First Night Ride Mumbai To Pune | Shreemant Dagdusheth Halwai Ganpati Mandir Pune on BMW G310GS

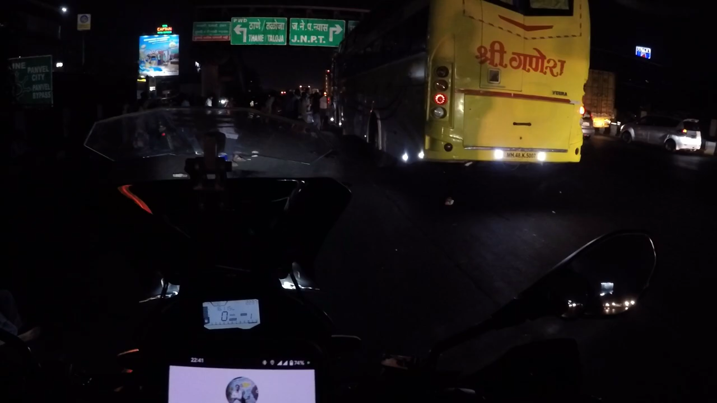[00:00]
No no no I'm aigdi chai samurna karay to board lagali lae lonawla bena Ar bhai sahab yeh rhaa Hum log laatak gaya lonawla ki traffic mein
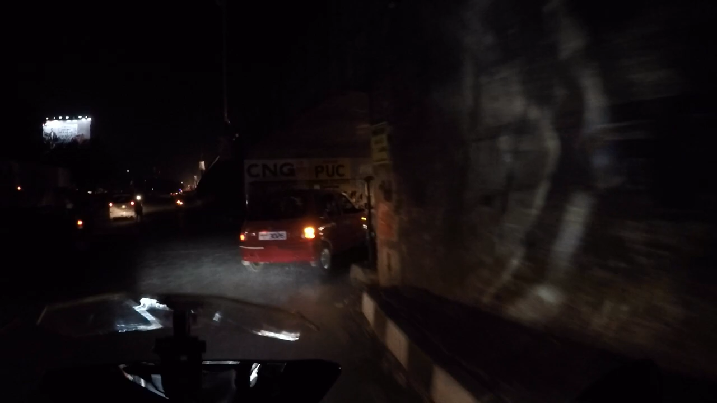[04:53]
rest of the scene will show you So what are you doing?
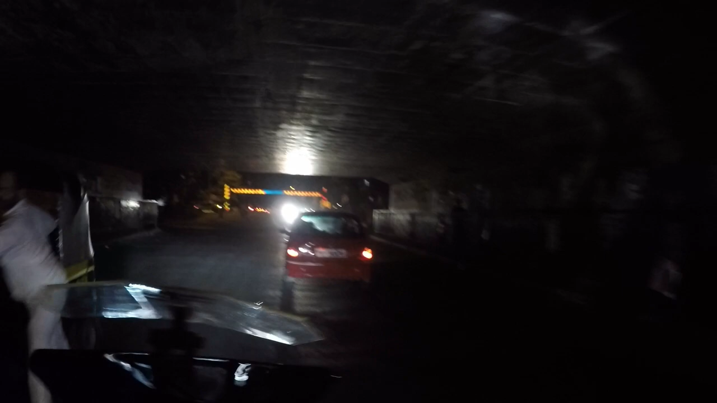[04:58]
I will hit the U-turn I will hit the U-turn And wait for Nitin And after that,
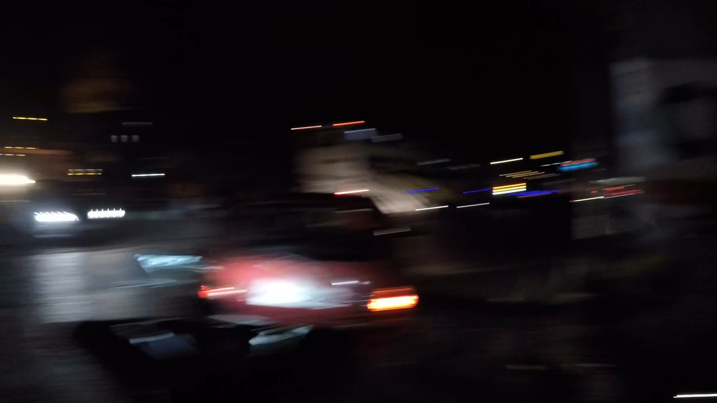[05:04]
we will start our next journey
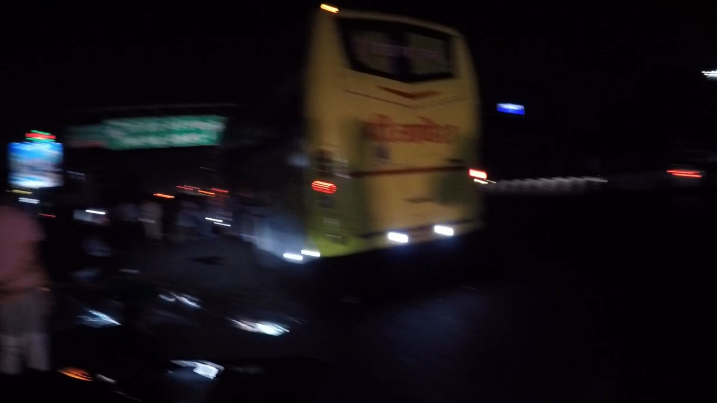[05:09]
So Nitin is standing in front of us I was waiting for him here So let me find him first of all
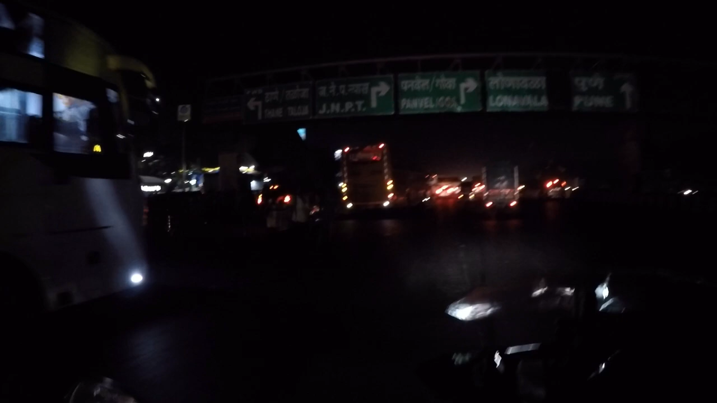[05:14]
If there is an ASG, we will have a lot of fun But we have also made it for him So what will we do? At night, you will know that there is no call So I will call him Sorry, I will call him Otherwise, I will call him Otherwise, I will call him And we will connect with each other
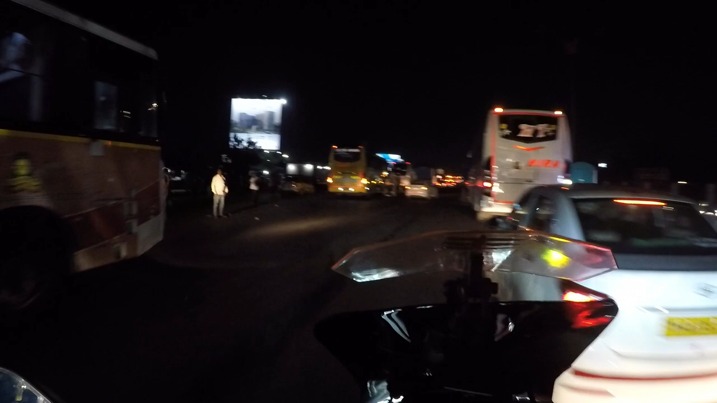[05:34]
And you can see this bike Royal Enfield 350 I guess It is running down on the
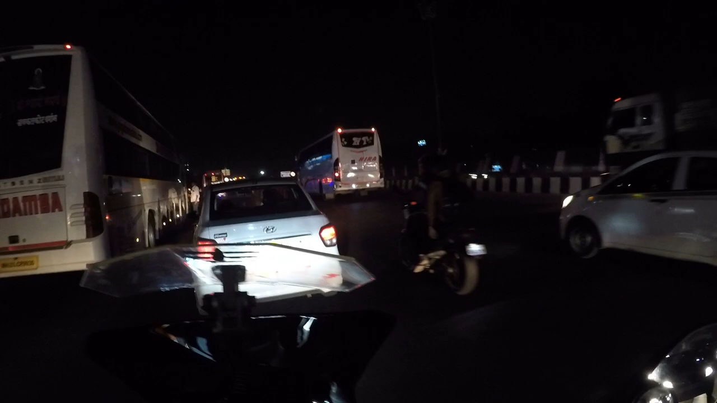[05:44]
bus It is a long road I will be running down on the bus And this time You will see traffic here Well, you will see Because There are many bus The bus Like Lona Koolapur,
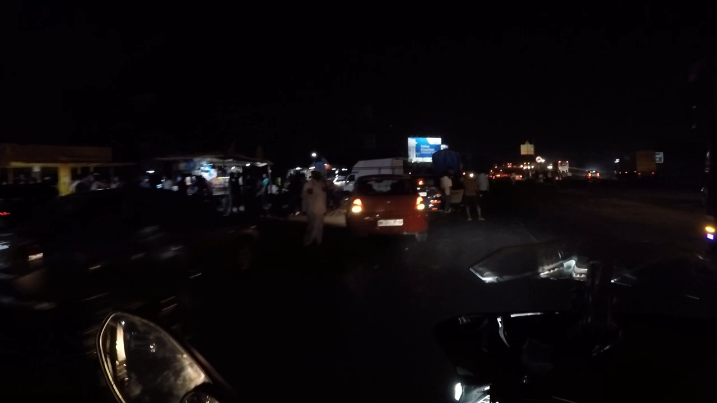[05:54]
Satara O side में जाने के लिए रुकी रहती है यहापे
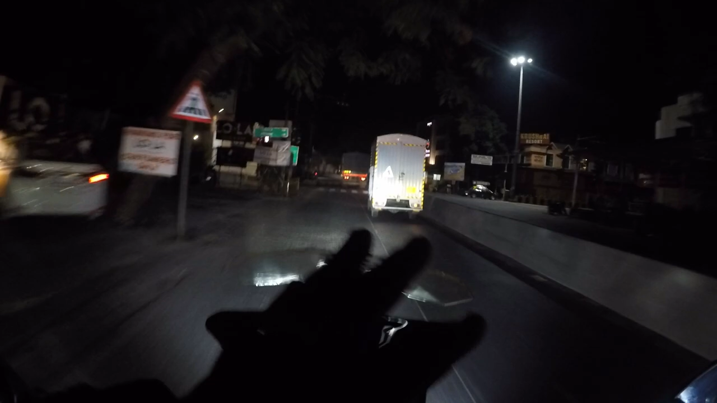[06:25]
Finally we are at Lonaula My right hand side में रामा कृष्णो होटल है And अगर हम लोग यहाँ से राइड लेंगे To
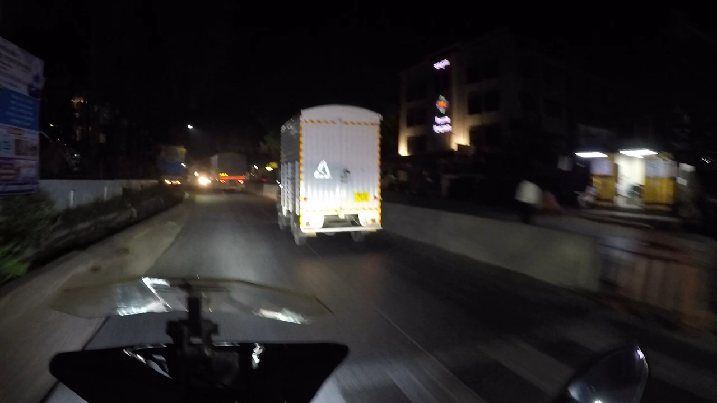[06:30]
Tiger Point and Bushi Dam के लिए जाने के लिए Road
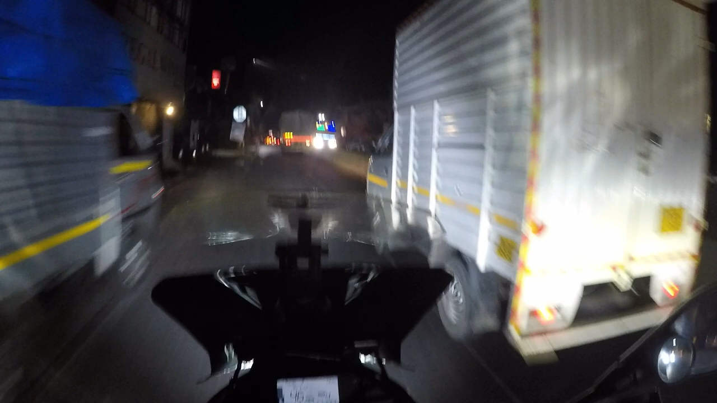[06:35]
है And हमें जाना है straight to straight And क्या करेंगे अभी थोड़ी देर बाद एक जो टोल प्लाजा लगेगा अपना हो टोल प्लाजा के यहाँ पर रुकेंगे थोड़ा चाय भी पेंगे Otherwise Red Bull drink मारेंगे जो एविलेबल होगा वो ले लेंगे And then अपनी जो जर्नी है उसको continue करेंगे
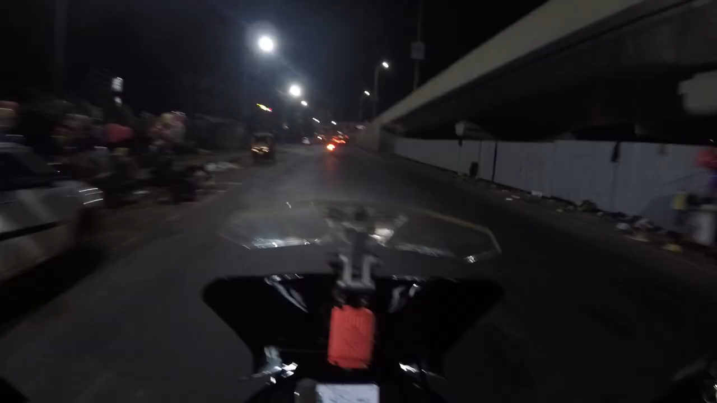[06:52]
Finally we are in Pune and Pune में क्यू आए है वो मैं बता देता हूँ So Pune में हम आए है दगड़ुषीट